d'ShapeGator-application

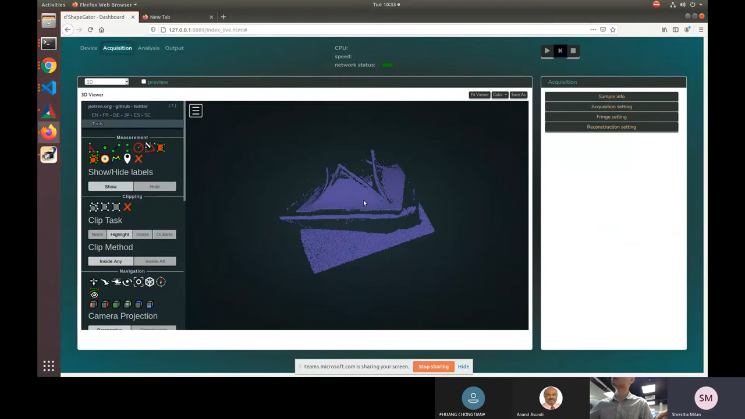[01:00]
Right now you can see the result.
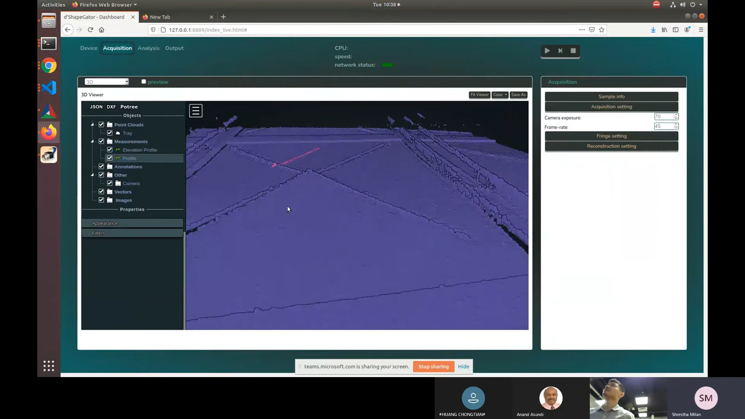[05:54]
again, then you can see the profile, and also you can go you can measure the points.
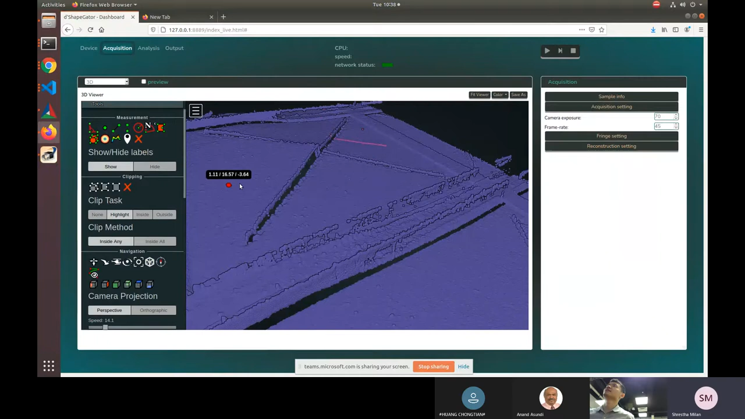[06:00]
See, this is XYZ. So then we can adjust the jet color map. So then you got something like this. Okay.
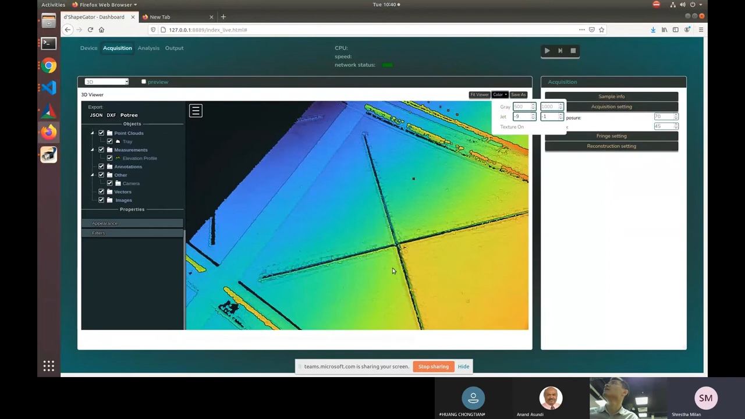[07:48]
Yeah, like, the edges. Yeah, edges. Some edges have some noise. Yeah, this is a cause. If you go back to this 2D view, you will see that there's some very bright area.
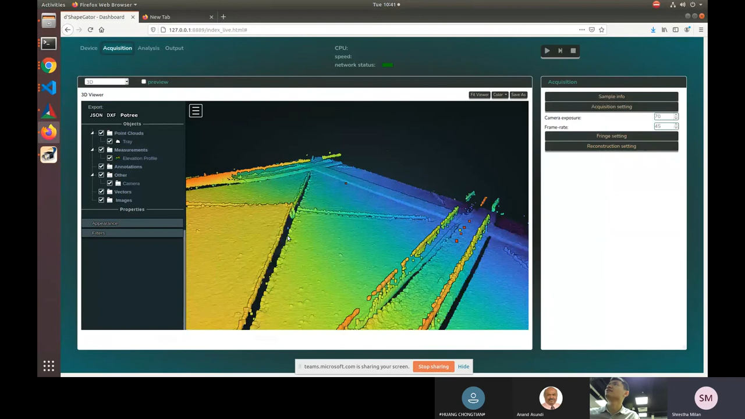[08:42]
Okay. But the main surface is fine. As you can see, there's no very big noise on the surface. Okay. Yeah. Seems to be okay. So I just want you to take if I'm asking too much, can you help me show like the top view of the previous sample, like how would it look like? Okay, no problem. Yes. Okay, so let's go back to this system.
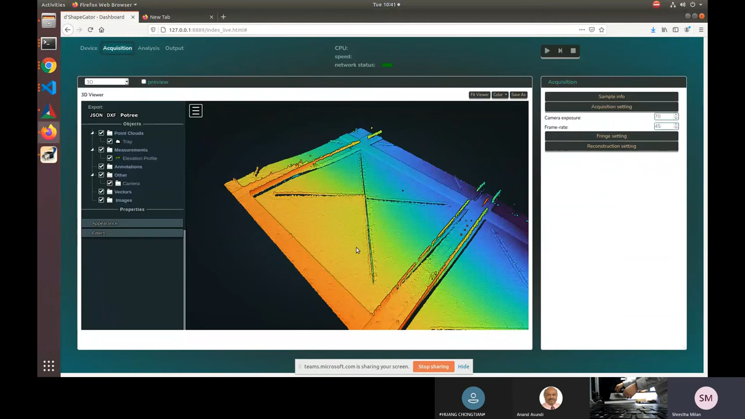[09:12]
Okay, this sample. So usually, because this sample has a very special surface, and because that this curve,